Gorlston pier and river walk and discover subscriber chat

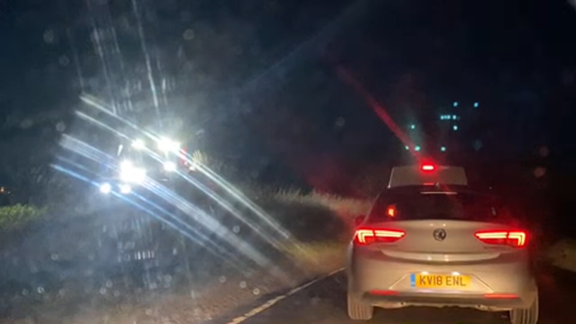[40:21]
Big old tractor there, cutting in the fields and stuff.
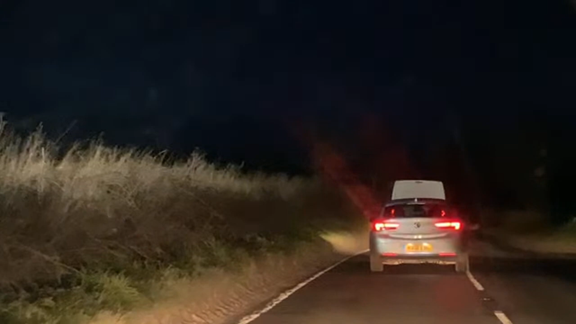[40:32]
We're coming from here, the junction's quite a lot further down, but people seem to be turning off. Let's hope not. Let's hope it's just work traffic moving.